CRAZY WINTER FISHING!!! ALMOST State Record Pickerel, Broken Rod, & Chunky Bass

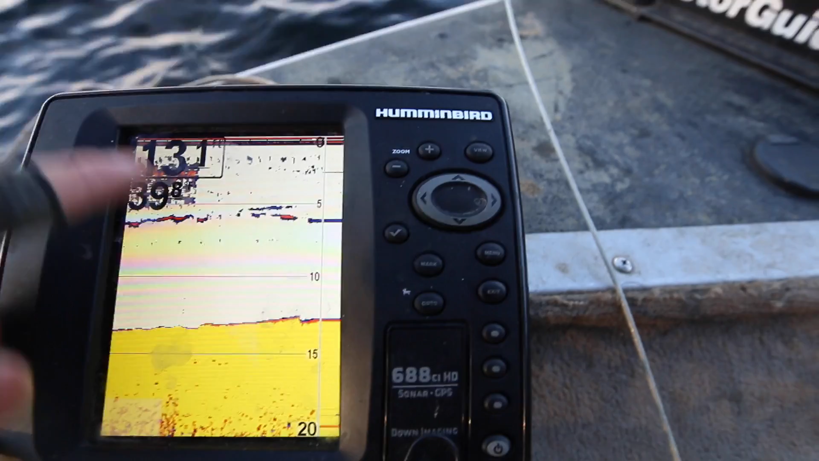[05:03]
here guys and that's why the fish are in this cove yep 13 feet of water cold but the fish are around the
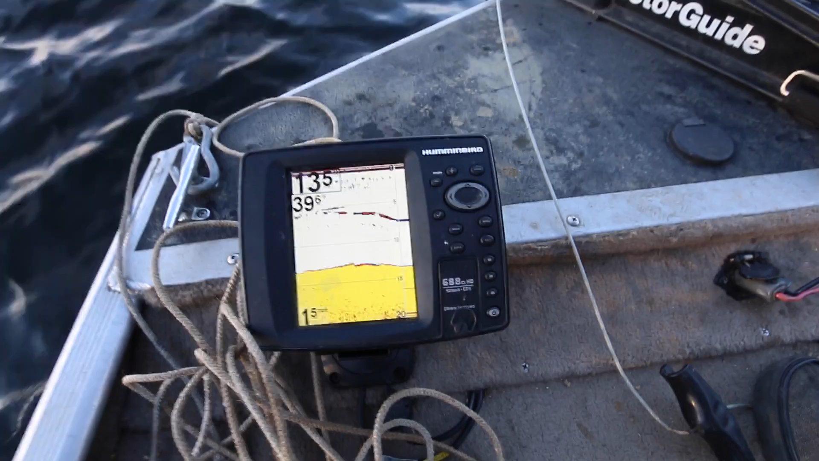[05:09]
bait and if we fish slow enough with the right gear we can get in the bite